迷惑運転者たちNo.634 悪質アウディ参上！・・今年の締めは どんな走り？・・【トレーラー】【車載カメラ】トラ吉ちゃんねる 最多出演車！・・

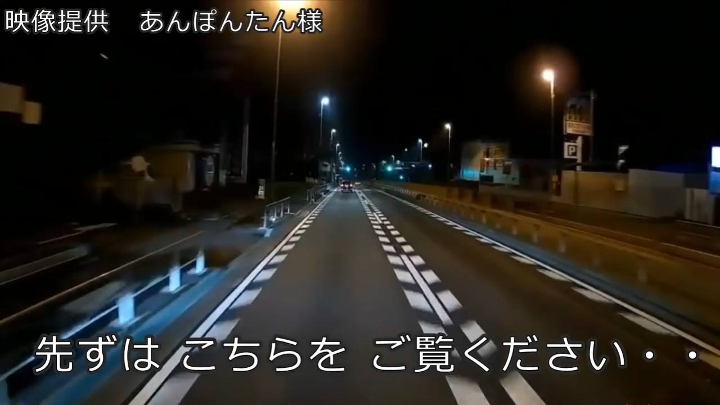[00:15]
だろこれまたよ。フラフラフラフラしてんじゃんこれ。大丈夫か。ああまた出た。またフラフラしてんなこいつな。酔っ払ってんじゃねえのか。出たー。覚悟でいる。ちょっと飛ばしすぎだよ。え。え。まったくよ。